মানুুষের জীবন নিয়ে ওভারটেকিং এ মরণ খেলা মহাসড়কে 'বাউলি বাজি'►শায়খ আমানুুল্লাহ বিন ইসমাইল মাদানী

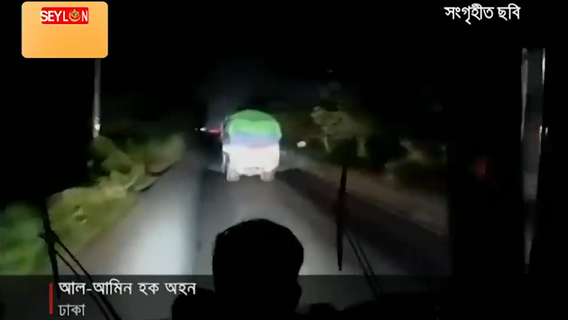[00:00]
ভিডিও ধারণে ব্যস্ত সবাই। গতি যত বাড়বে ভিডিওর ভিউ তত বেশি হবে। এবার মোটরসাইকেলের পাশাপাশি বাসেরও চলছে প্রতিযোগিতা।